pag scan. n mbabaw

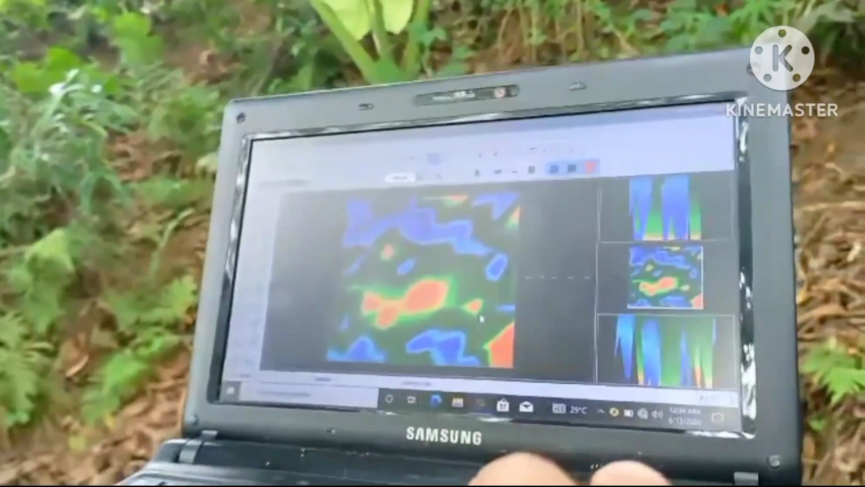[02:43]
Tingnan mo, sa pangalawang ano, baga parang may tatlong, may isang malaki, may dalawang maliit.
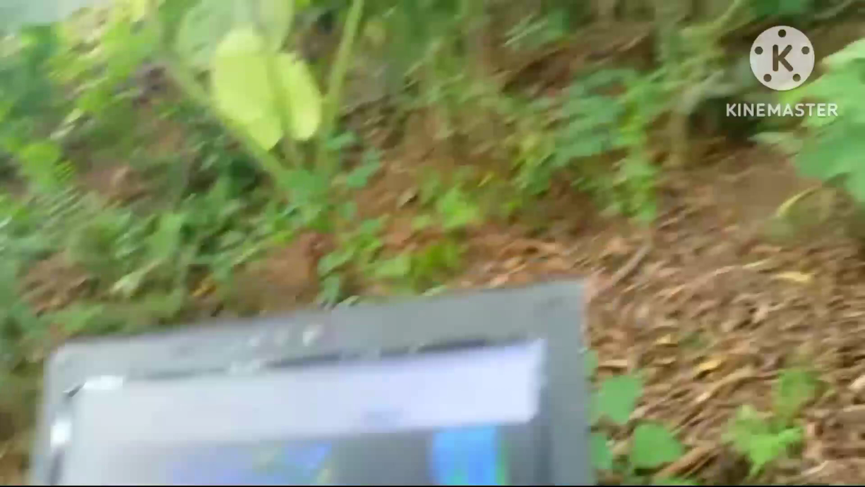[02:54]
Meron pa din. Ito ang tunay dyan.
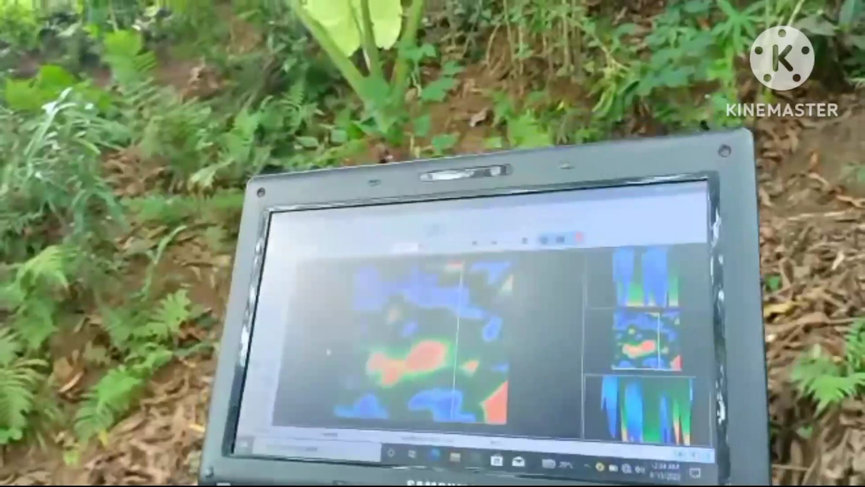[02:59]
Yung malaki ang kal. Oo, ito. Yung tatlo yan. Pinagsama mo yan. Hindi narabaw lang. Narabaw lang. Sa iba'y payago. Noon po kayo.
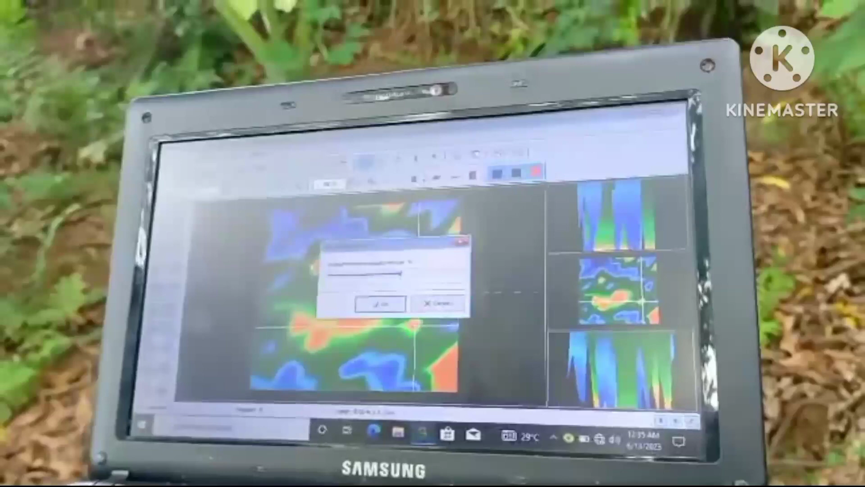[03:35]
Narabaw lang ko na. Saka narabaw lang. Manulang mga metro.
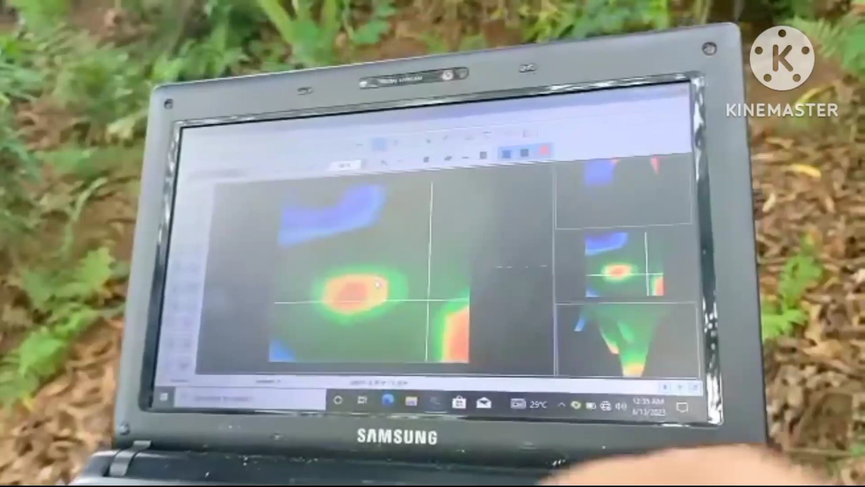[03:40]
Kaya di ba kung mag-uukay sila, kaya pa rin o. Iskanin niya ulit.
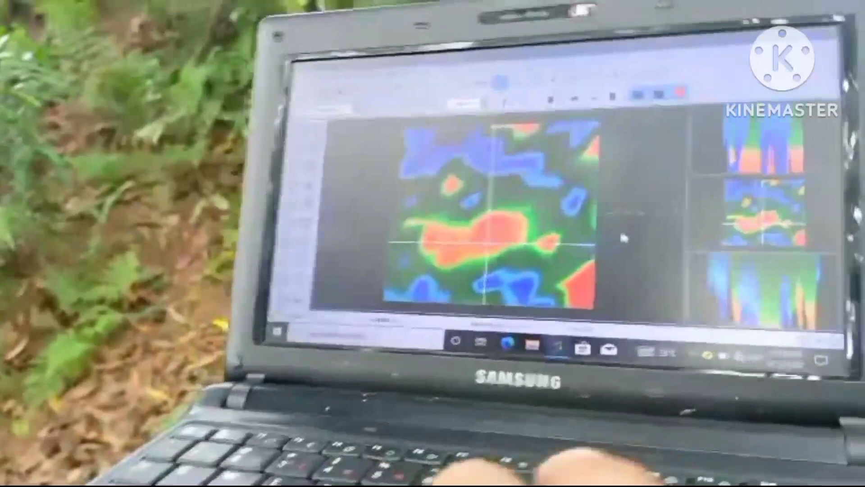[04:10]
Pag ning mababaw lang. Ayan na siya. Parehas lang. Matumabot na siya ng 1 meter.
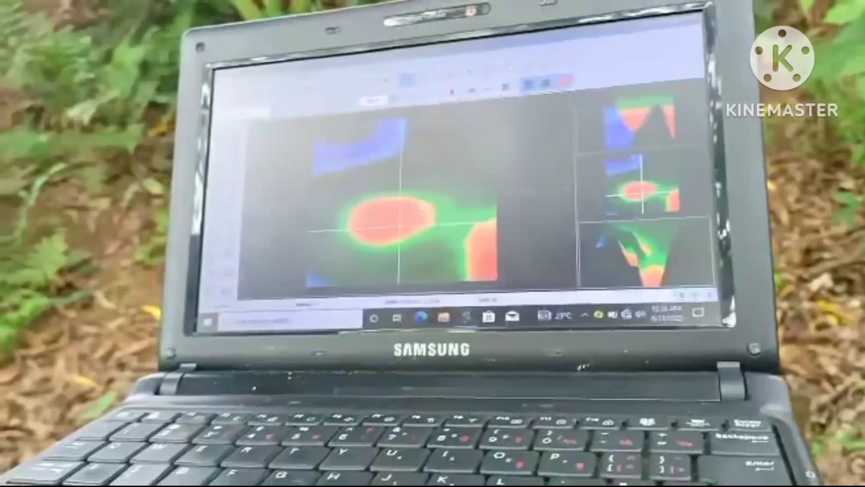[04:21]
Unang scan, mabot ng 6 meter to 10 meter.
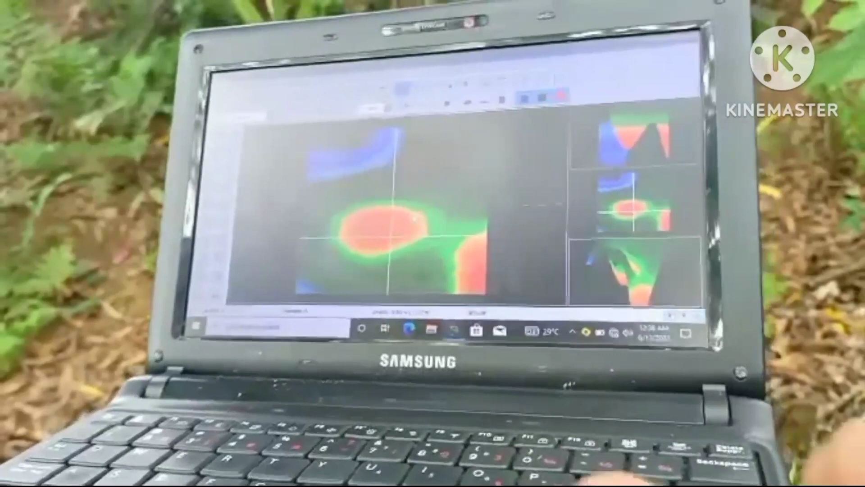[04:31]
Pero ngayon, nag 1 meter. Ganun pa rin ang itsura.
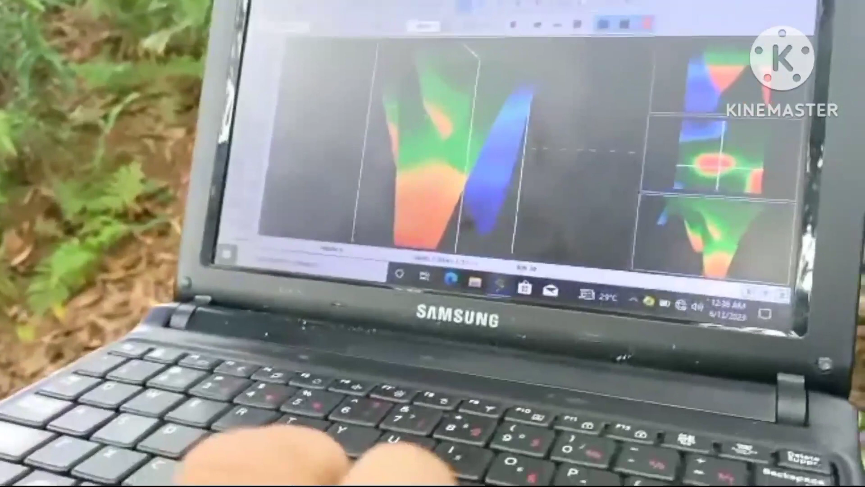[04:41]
Tingnan natin ha. Isa pa rin.